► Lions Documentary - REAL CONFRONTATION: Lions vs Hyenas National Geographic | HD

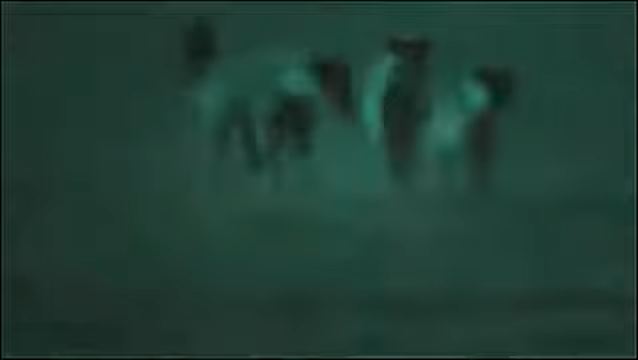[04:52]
Now he prefers to make his observations from the safety of his Land Rover. we use this technique that we call call-ins, and we basically have a tape of hyenas on a wildebeest kill.
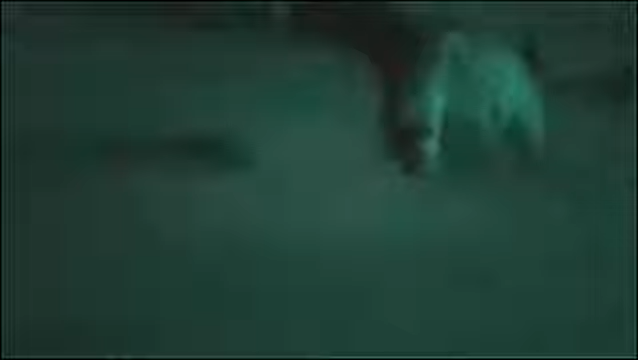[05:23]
a lot of them will come in and they'll investigate it, thinking they're going to get a free meal. It was amazing where they come from.
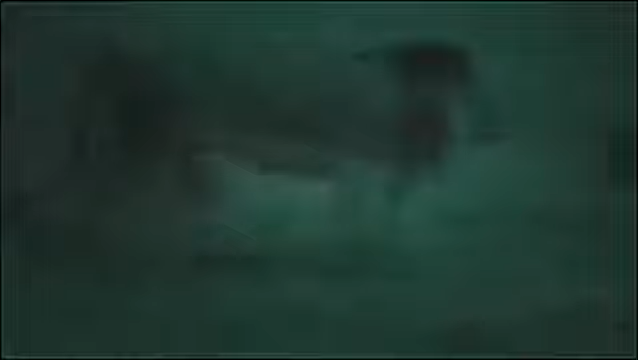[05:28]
They just kind of melt out from the bushes in places you'd never have imagined a lion could have hidden, often quite close to where I was doing the call-in.
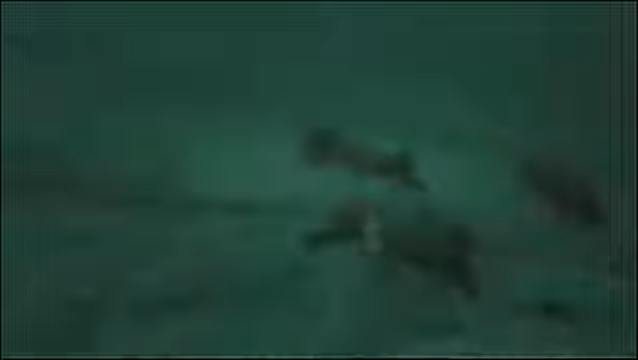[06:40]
Compared to inside the park, there were fewer, but there are still a sizable number thriving outside the park, and you will actually see them when you drive around in the evening.
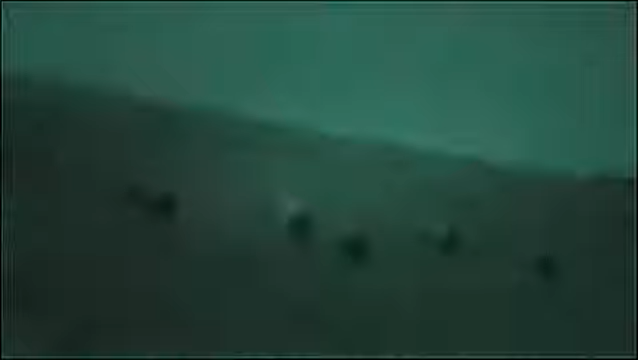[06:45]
The hyenas are usually pretty visible. No wonder the Maasai report meeting wild animals frequently, even by day.
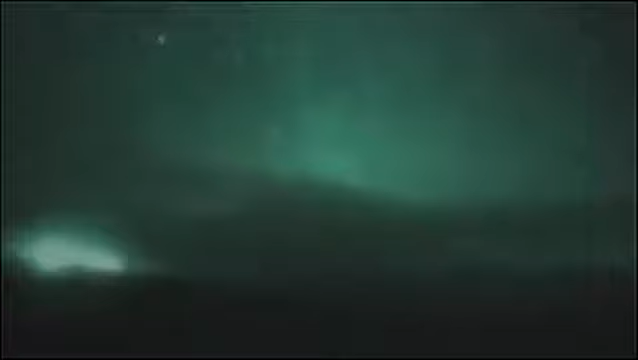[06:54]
Another worker on the night shift is Paula White.
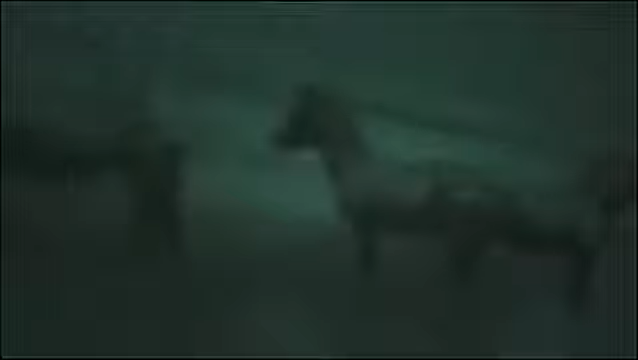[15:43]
The camera reveals crouching lions invisible to the naked human eye.
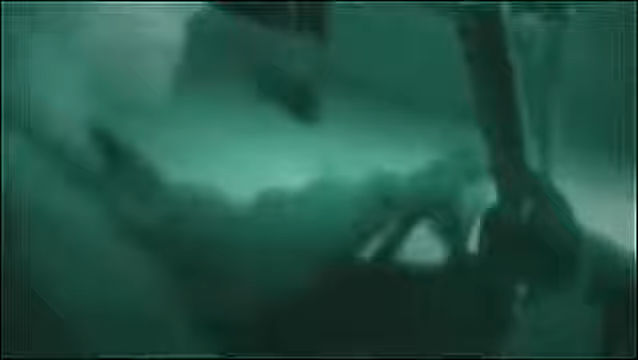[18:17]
Certainly I didn't begin to see the full range of
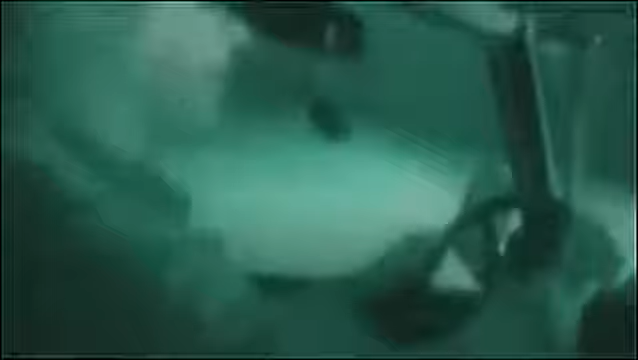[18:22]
hyena behaviors until I started coming out at night and using this sort of special equipment.
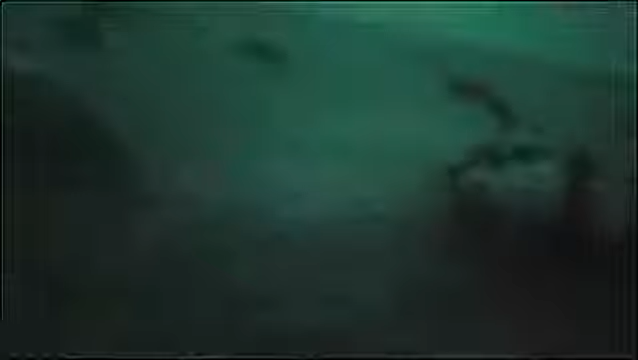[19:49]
Yet, it's a remarkably peaceful scene. Male hyenas are nature's gentlemen when it comes to sharing a kill with their clan.
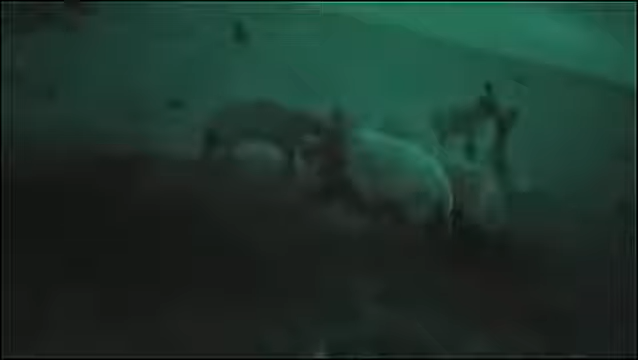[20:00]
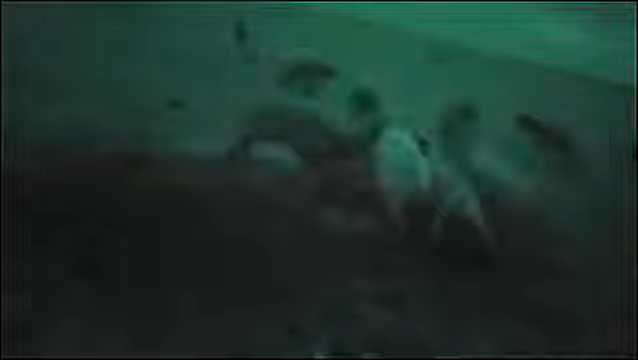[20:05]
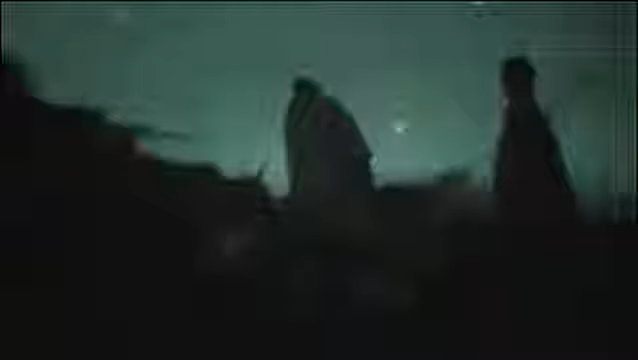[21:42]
The Maasai mount a defense, but it's dangerous.
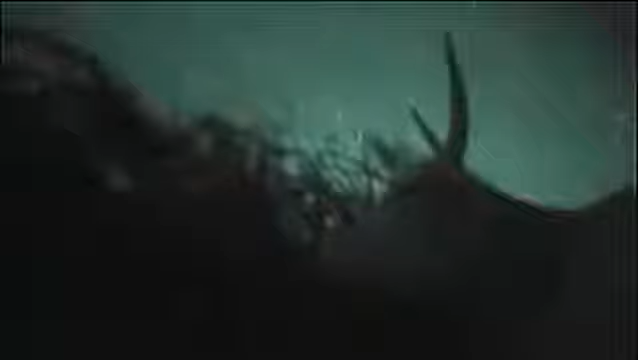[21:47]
The balance of power has switched. The nocturnal hunters are in their element.
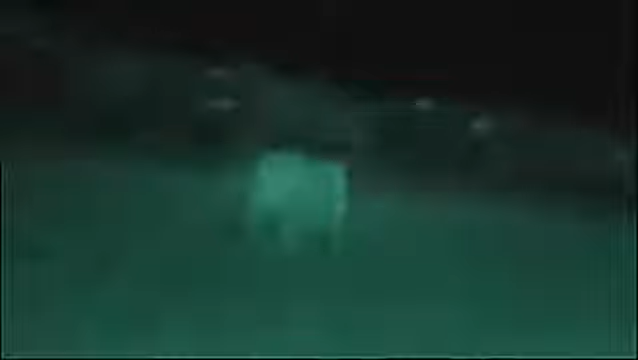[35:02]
The darkest hours of the night see restless action. Animal hunters are about in numbers never seen during the day.
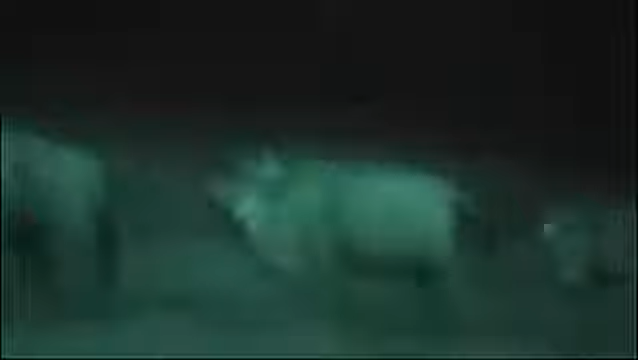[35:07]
Spooked, the herds of wildebeest, zebra and gazelle burst into panicky runs.
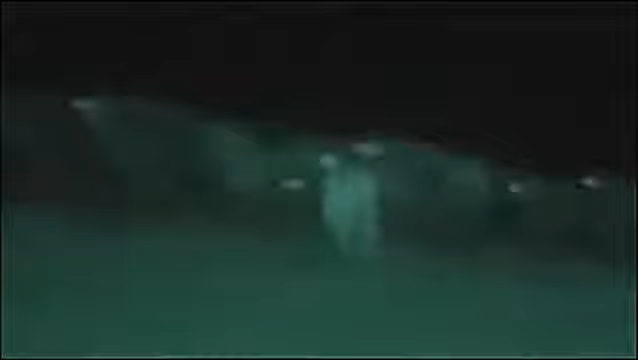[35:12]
They fear lions and hyenas are nearby, but only the camera can see them.
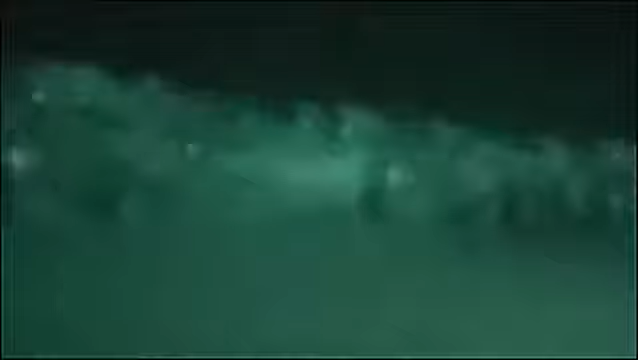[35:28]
Not only the zebra are uneasy, a clan of hyenas is also on edge. They've made a kill in another clan's territory. It isn't long before one of the owners claims his rights. He calls for support from the other residents.
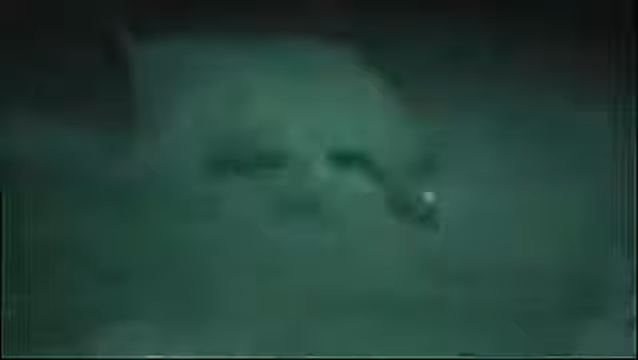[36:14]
Other threats may arrive to challenge them in turn. They remain watchful. This is truly fast food. The invaders will be back to recapture their meat. You can see this clearly in infrared light. But how do the animals see in these conditions? Like all the animals here, their eyes appear to glow. A mirror-like membrane doubles the available light. Then their brains enhance the images, filling in the gaps to see detail more clearly.
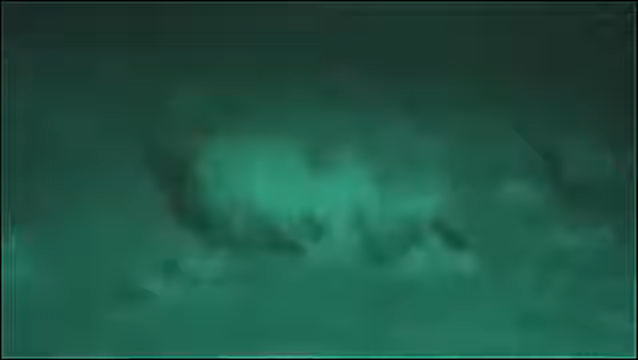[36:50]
But with so little light, even their superb night vision is challenged. This is as close as you can get to seeing through their eyes.
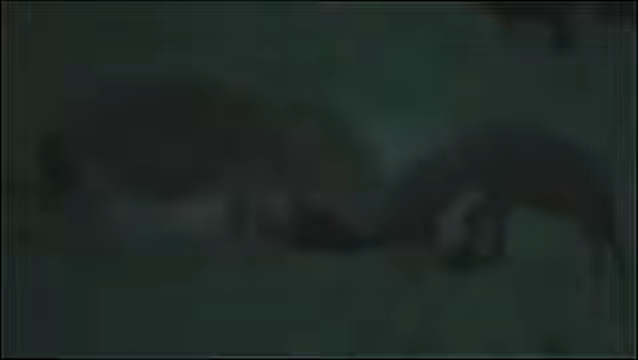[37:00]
It gives an idea of how they can operate in this dark world.
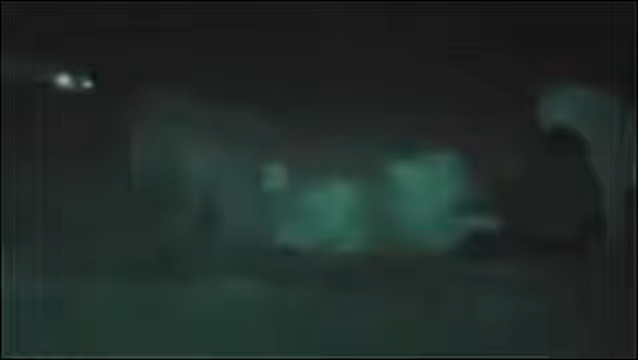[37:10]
The lions and hyenas continue their battles, as if unhindered by the darkness.
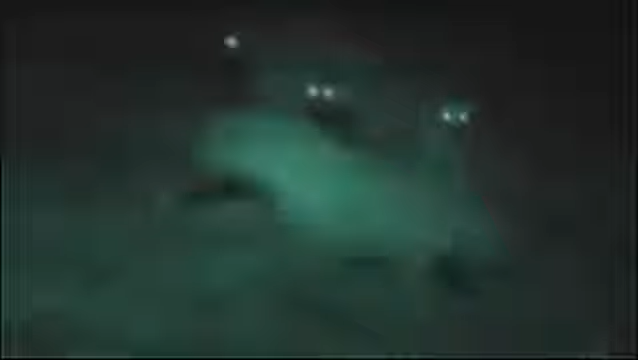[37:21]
Once again, the lions have stolen the hyenas' kill, but they all appear to be able to see exactly what's going on.
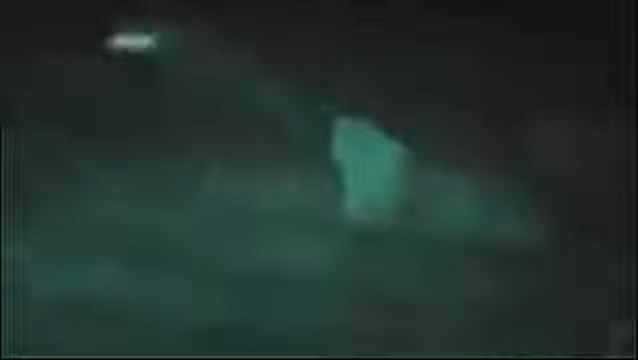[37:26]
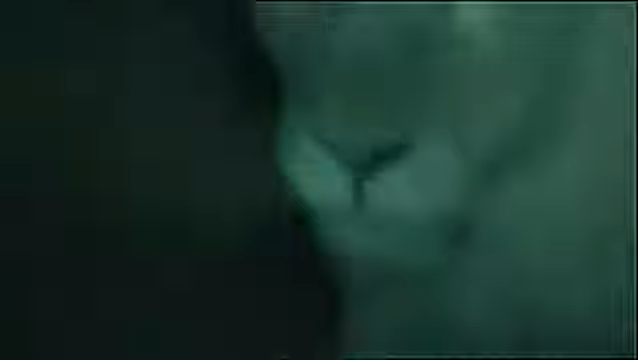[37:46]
To the lions, the herds are almost invisible at any distance, just dull grey smears. But they can locate the grazers easily by sound and smell.